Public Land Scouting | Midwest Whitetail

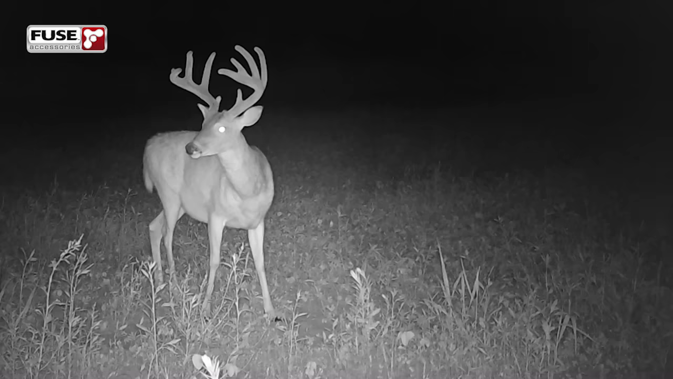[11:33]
he looks good it's him for sure same wrap around frame a little bigger maybe than last year and as